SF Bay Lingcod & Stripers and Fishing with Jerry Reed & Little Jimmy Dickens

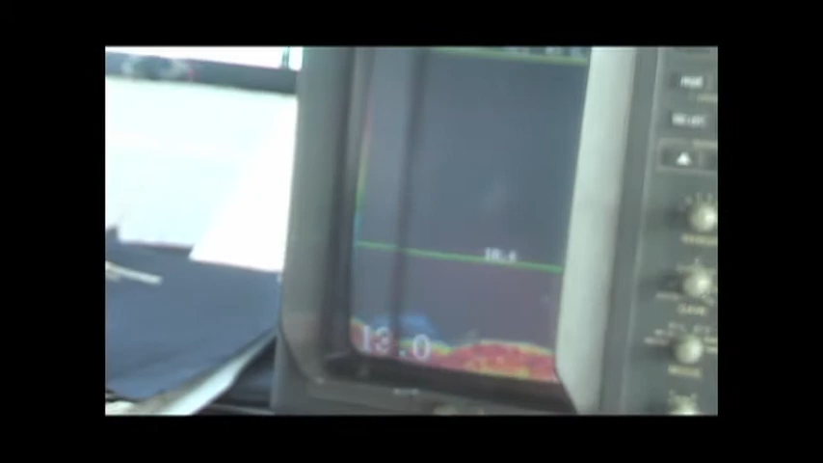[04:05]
That's not a lot as far as rockfish, but with the good little bit of structure around it,
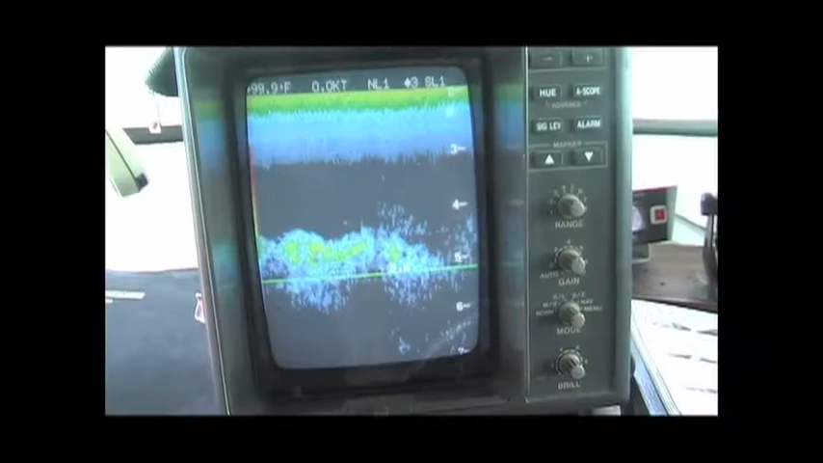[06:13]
On screen: speed 0.0 kn
And I pulled in here, we saw a big spot of bait, and I saw a few fish marking around the bait balls.